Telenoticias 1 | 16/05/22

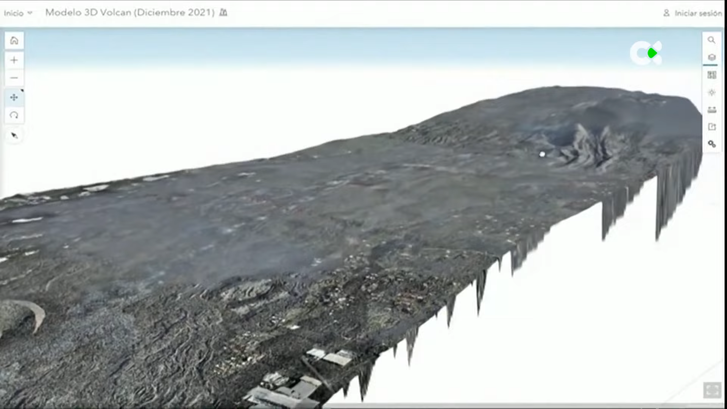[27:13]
Así se ve el nuevo volcán de Cumbrevieja gracias a la tecnología láser aerotransportada en drones que el Cabildo de La Palma utiliza para elaborar mapas de muy alta precisión e imágenes en 3D del cono y de las coladas.